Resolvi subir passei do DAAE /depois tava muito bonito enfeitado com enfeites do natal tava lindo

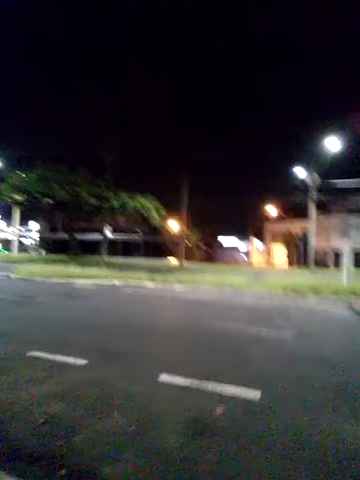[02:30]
É loja, acho que é bar. Aí tem um bar napoleão, né? Tem esse que é do bar. Não dá pra saber pra tirar o nome dela.